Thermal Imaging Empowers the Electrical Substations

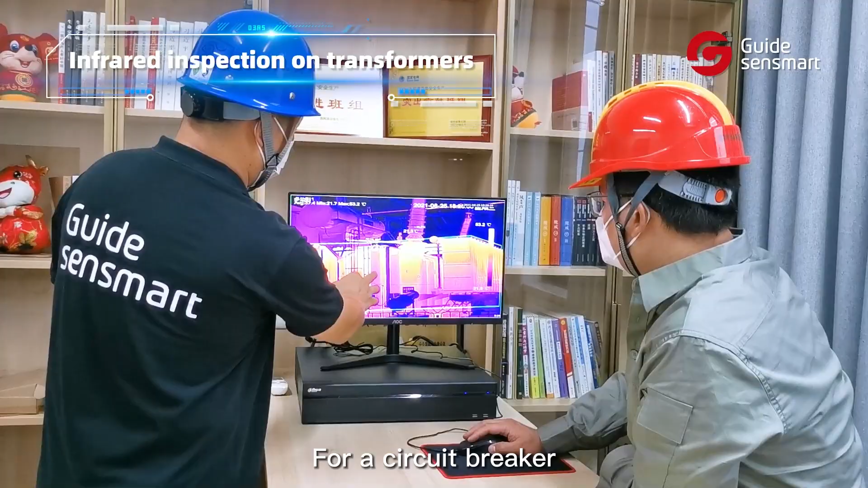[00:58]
For a circuit breaker, the thermal camera scans and visualizes the temperature
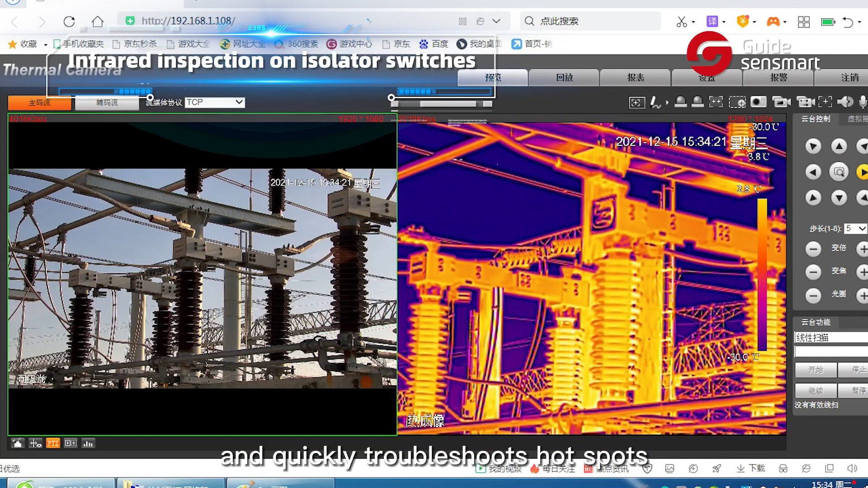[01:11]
On screen: scale top 30.0°C
the thermal camera accurately can equip trouble shoots hot spots and potential faults for the predictive maintenance.
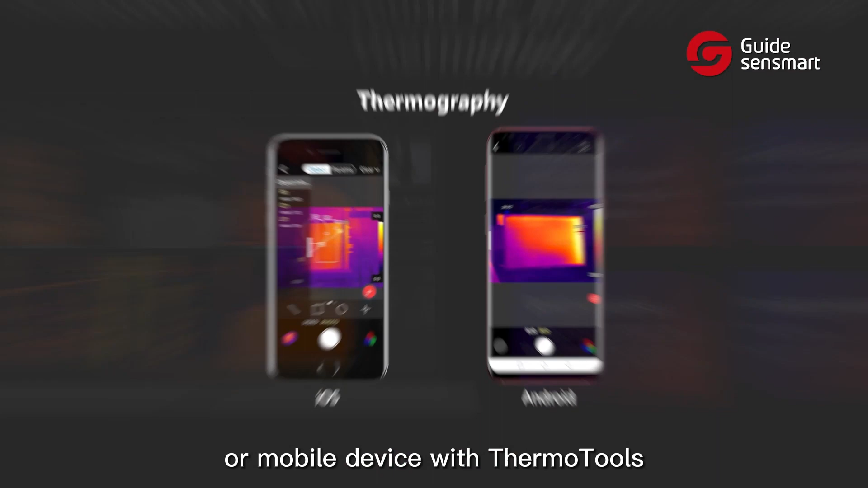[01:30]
and analyze thermal images from computer or mobile device with thermal tools or thermographic software, providing rapid and reliable diagnosis of the electric grid.
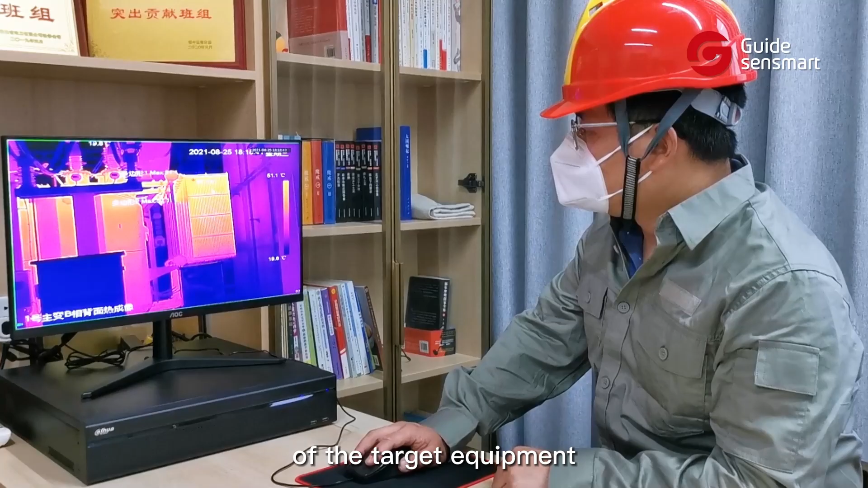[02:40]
After getting the operational status of the target equipment,
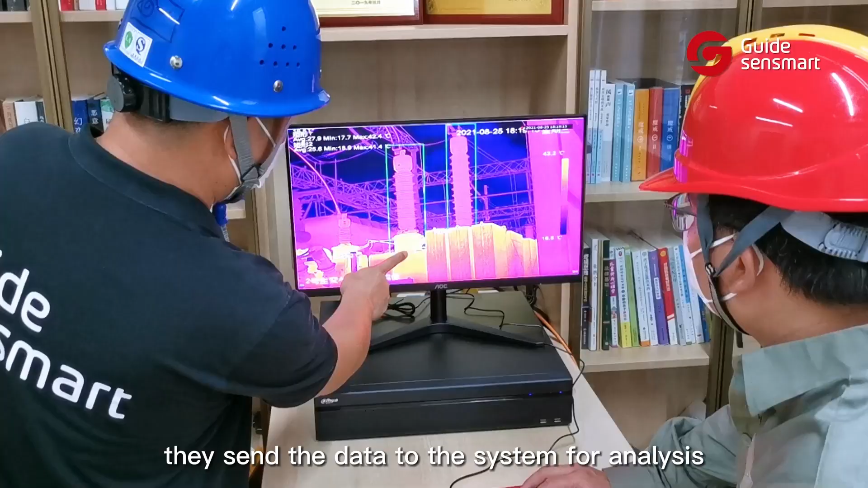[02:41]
be sent the data to the system for analysis and trigger an alarm if an anomaly is found.